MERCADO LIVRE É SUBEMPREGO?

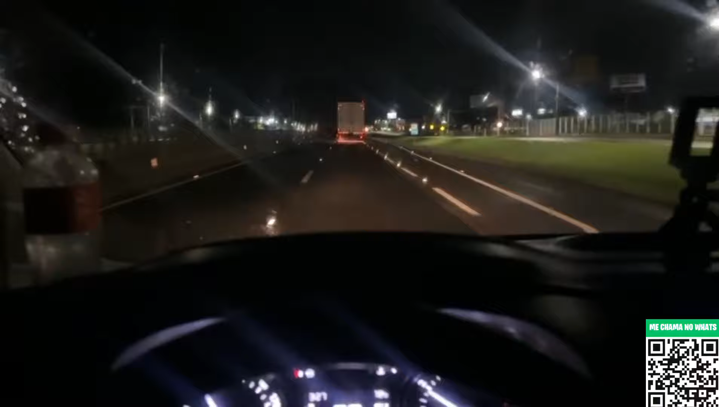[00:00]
Fala pessoal, bom dia, bom dia. Agora 3h27 da manhã,
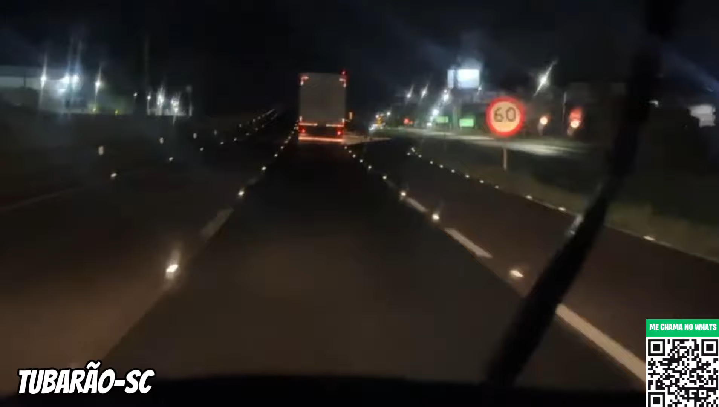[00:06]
vamos lá em Governador Celso Ramos, lá no CD do Mercado Livre.
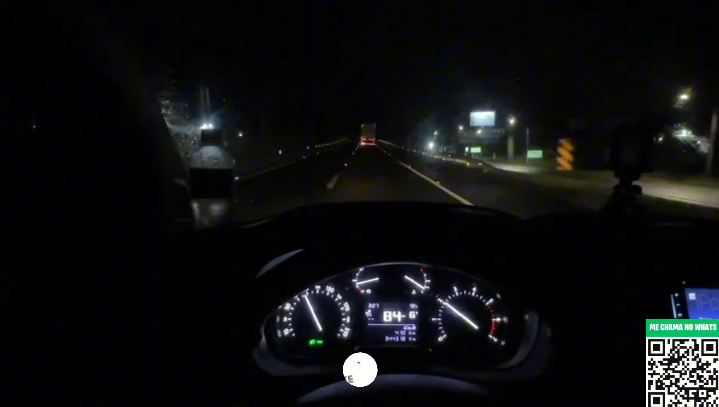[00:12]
Vamos lá fazer um descarregamento, carreguei ontem o material. Não tô com muita coisa, mas também já é uma carguinha boa também. Quero chegar lá no primeiro horário, entregar nota e tentar descarregar no primeiro horário. A menina, ela marcou pra mim, conseguiu o primeiro horário só às 9h, mas ela não tinha me dito isso quando ela agendou comigo. Nós acertamos no primeiro horário, mas ela disse, aí depois que eu peguei na mão, lave o papel, na folha. Tava lá 9h, 9h15, eu assim, olha só, tu colocaste pras 9h15, mas combinamos 6h, ela, ah Hermínio, eu esqueci de te avisar, eu não consegui marcar as 6h.
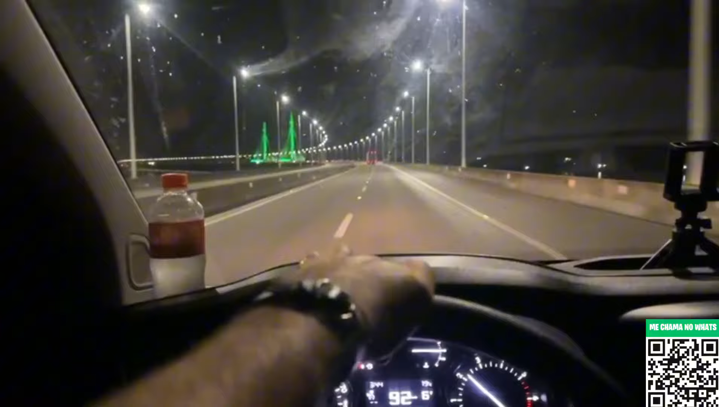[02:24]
E vamos lá. A maioria já conhece já que é a ponte da laguna, né? Mas pra quem não conhece, tá aí. Pontezinha de laguna. Transitozinho nesse horário é bom pra caramba, cara. Ah, madrugada pra rodar é o melhor horário. Se o cara tiver descansado, a viagem rende pra caramba. Agora pra tomar um cafezinho aqui. Tomar não, é pegar só um cafezinho e tomando. É uma paradinha tradicional, caminhão usado aí, ó.
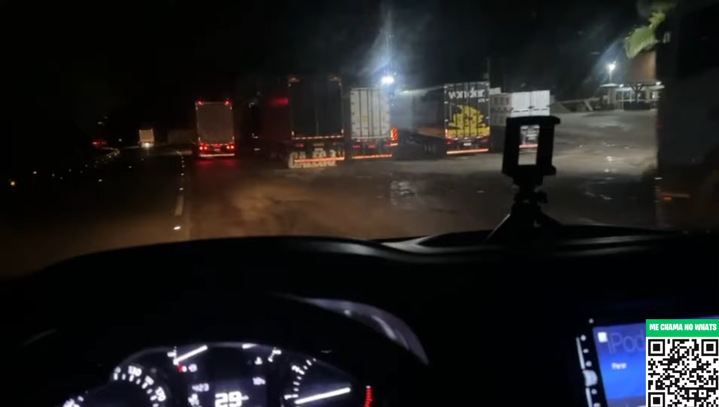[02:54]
Tem que tomar café, uns param pra dormir. Daqui a pouco começam a chegar também os carros. Tipo ambulância, né? Não é ambulância, né? Tipo essas vans que levam passageiros pra... No hospital, né? Fazer exame, na capital, aquele negócio todo.